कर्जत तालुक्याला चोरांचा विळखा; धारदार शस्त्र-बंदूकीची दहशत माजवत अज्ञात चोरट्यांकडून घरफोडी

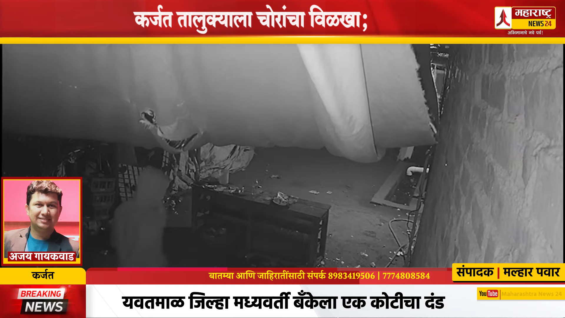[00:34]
फेबरुवारी रोजी करजत पोलिश ठाने अंतरगत ये तसलेल्याक कशले ये दुरगम भागात पहाटे तीन वाजणाचा सुमारास अध्यात चोर्टयाननी प्रवेशकरत चोरी केली होती, यामधे पदमा किसन आगिवले यांचा बंद घराचे